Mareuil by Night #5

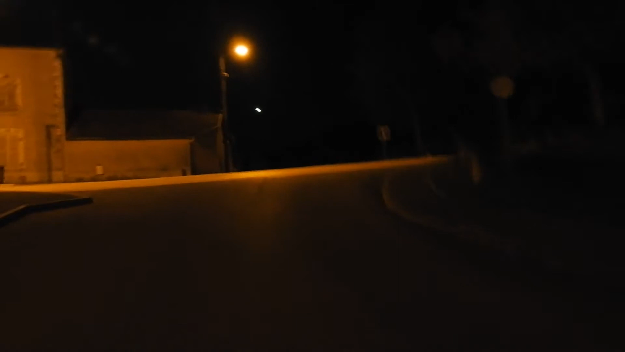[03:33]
Waouh! C'est pas de la BF. Je sais pas ce que c'est, mais c'est pas de la BF. Donc là, le pont des familles. Les rani joyaux qui éclairent comme dingue. Alors on va râler.
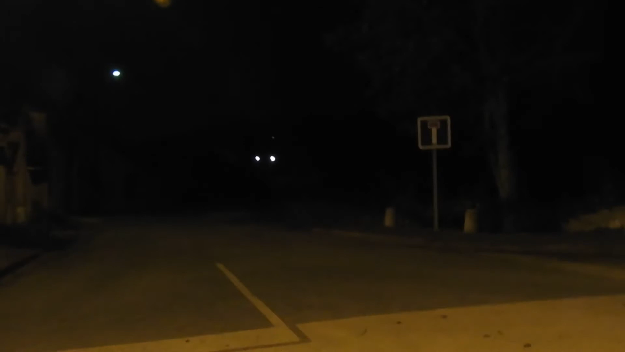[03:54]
Ah ouais. C'est qu'on éclaire quand même bien les macadam.